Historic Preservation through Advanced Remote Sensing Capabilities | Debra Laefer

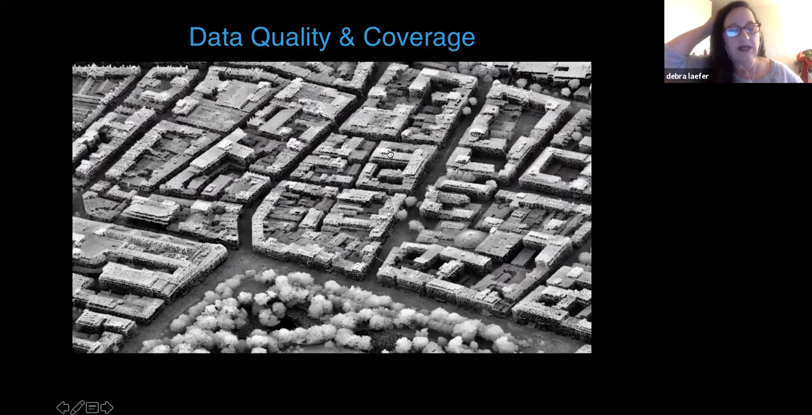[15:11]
We can definitely see the building blocks. We can pick out some vegetation.
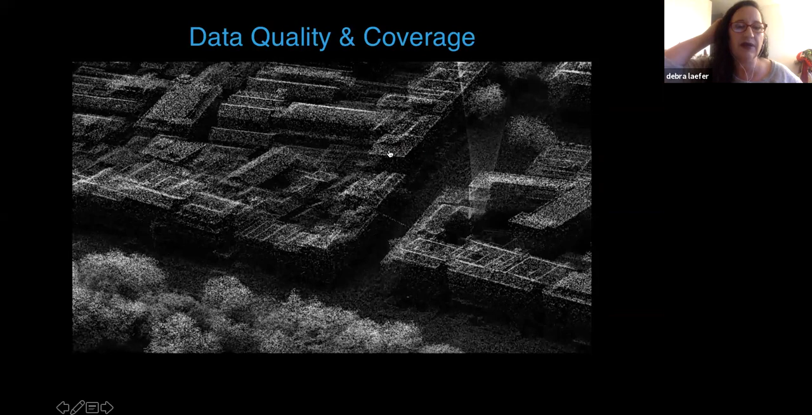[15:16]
But for the kind of things I think most people here are interested in, it's not enough. This, on the other hand, is our data. This is not a photograph. It's not a model. This is simply the point cloud. So each of the little points you see in here is just being represented in its X, Y, Z position in space. And all of a sudden, I think you can open your mind and think about all the incredible things that you could do with this kind of data.
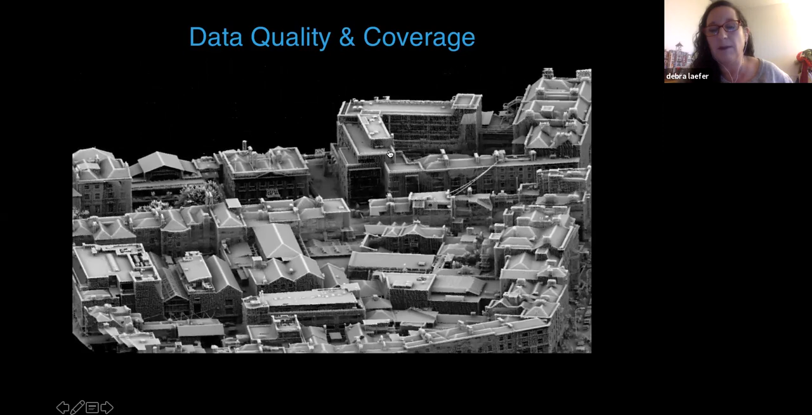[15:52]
And as I said, it only cost us about 12% more than a standard flyover. Now, obviously, there's some data processing issues on the back end, and we're going to get to those. If you wanted to do very
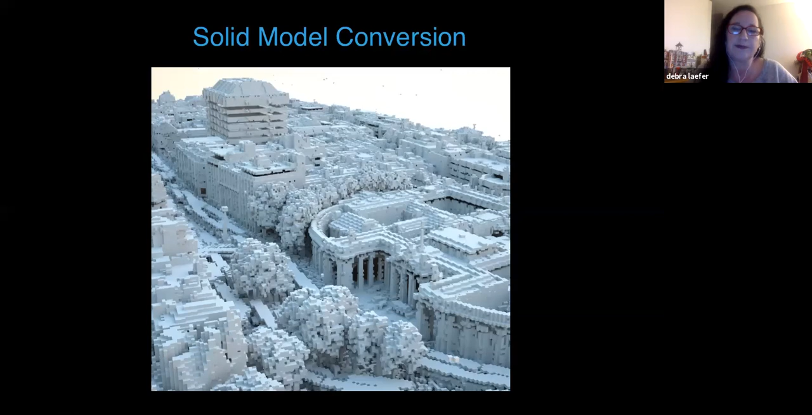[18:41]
There are probably birds flying along that got captured. But you get this understanding that this could be turned into a model that you could use for a variety of things. When we started on this problem back in the mid 2000s, this was the solution. People would take the point cloud that you're seeing up on the top and they would shove it into some type of CAD program and what you can clearly see and then do some type of fill-in. So you can see here that you've got areas that you should be having openings in that you're not, areas that you shouldn't be having openings in that you are,
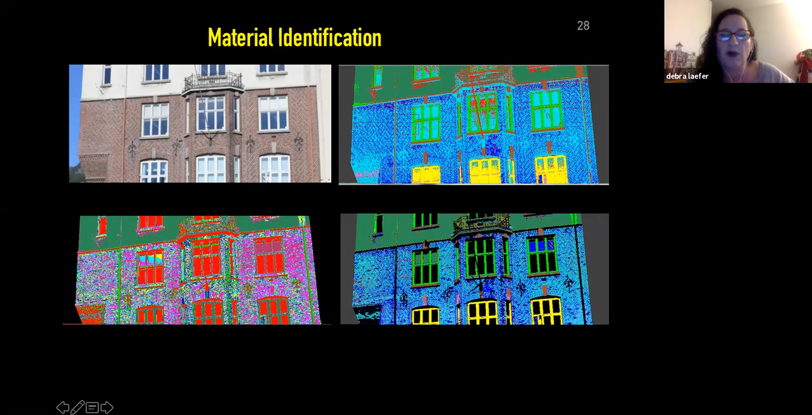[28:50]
But in this case, where we trained on just, I think we trained on just data from the window sills, that it was still able to pick up all the corbels and all the lintels. So that was really great. Now, all things come at a cost.
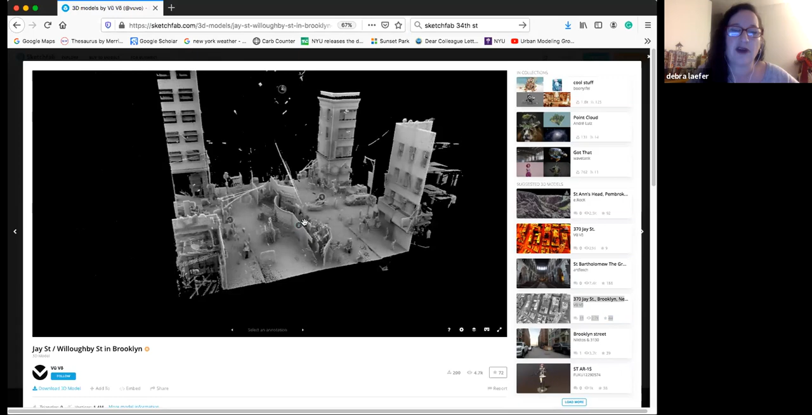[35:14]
The data set is quite interesting. It's amazing how much you can kind of see in it.
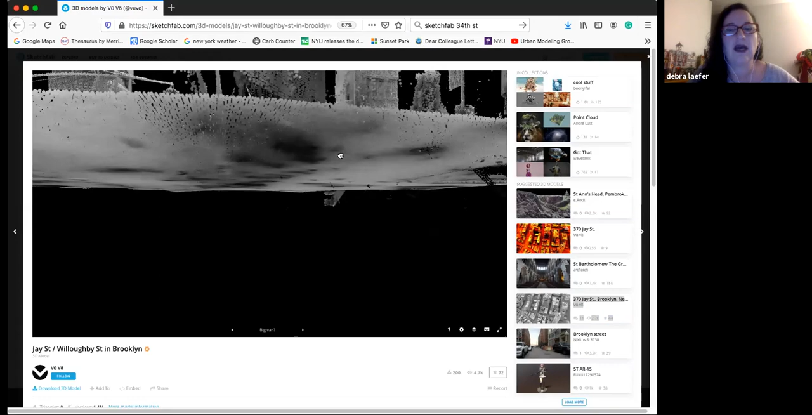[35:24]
But we can also see some underground stuff. So here we're going into the subway.
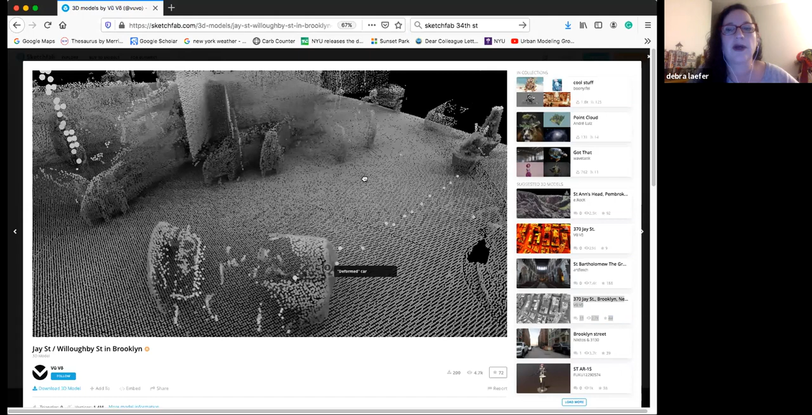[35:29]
Let's see. I'm not so expert at this.
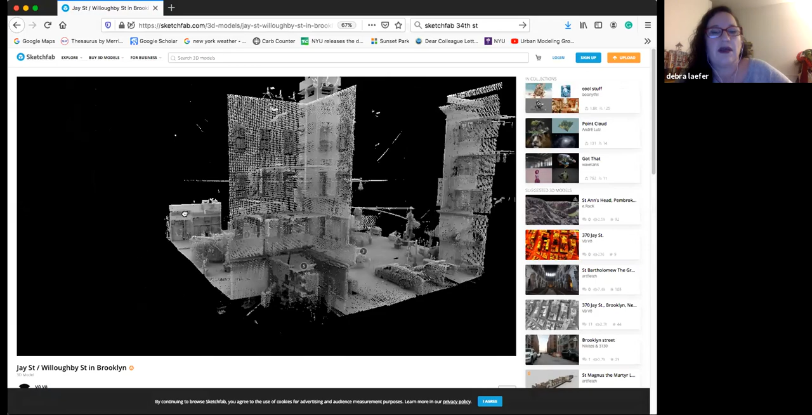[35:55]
So that's all stuff we're picking up inside the building. This was a series of four scans. There was one scan taken from each of the four corners. Now, you're going to ask me, what is all this junk up here? And it's not a flock of birds. So it appears to be the reflections that are happening off of the glass and the mirrors of the cars and other vehicles.
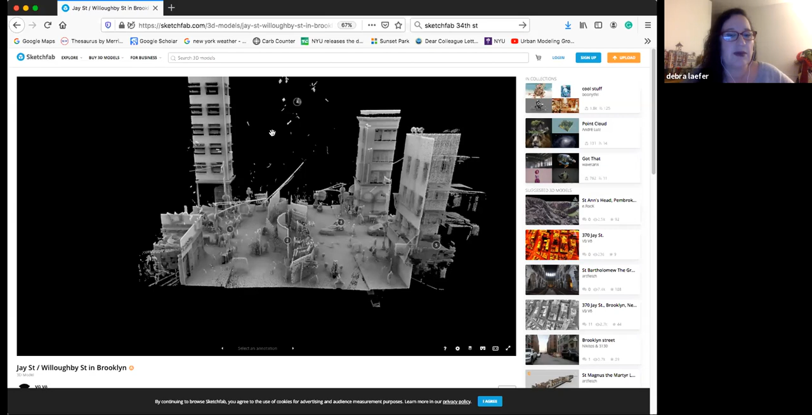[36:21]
So that was a bit of a surprise. And obviously, this stuff has to be cleaned up. So data cleaning is a major problem for the industry.
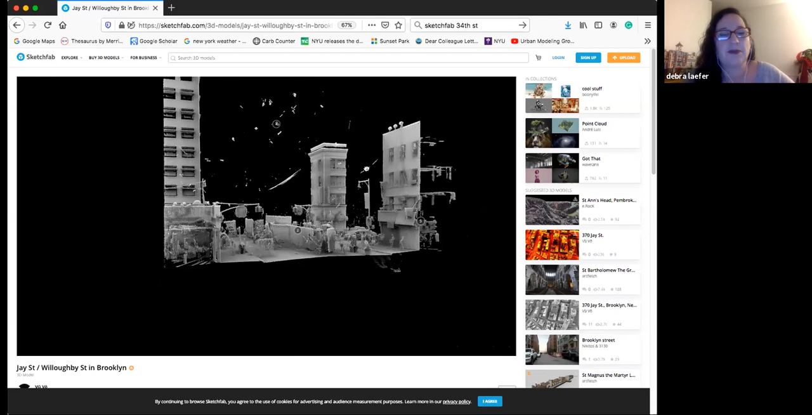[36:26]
And it takes a long time unless you come up with a pretty clever way to do it.
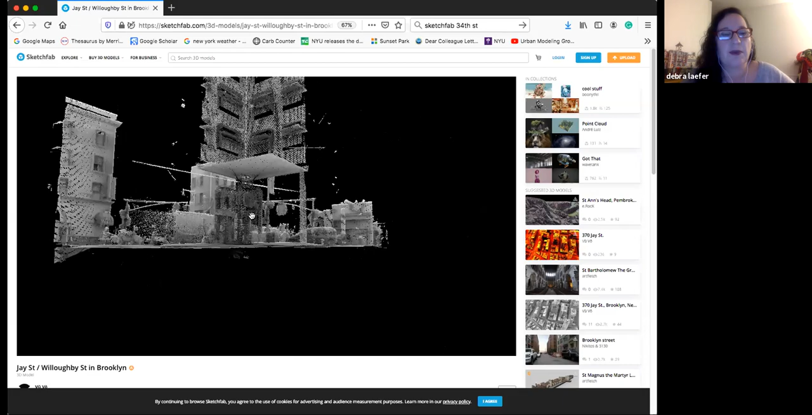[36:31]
So we're going to work on some of those solutions. Okay. But this is Sketchfab. This was done by one of my postdocs on VUVO.
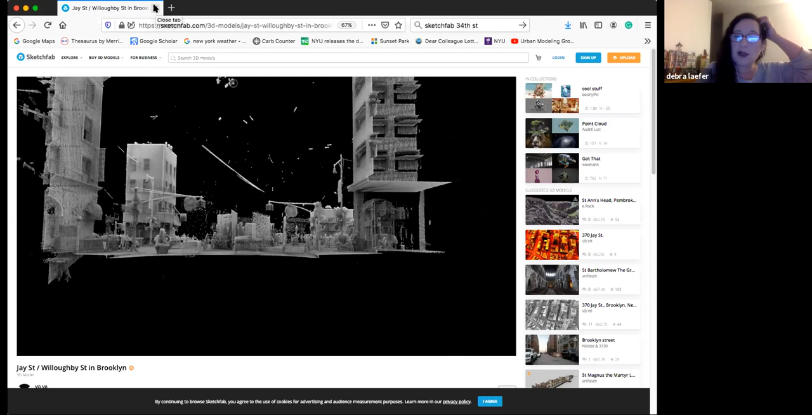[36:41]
But this is something that we teach our undergrads and they're really great at it. So it's technically not a hard thing to do.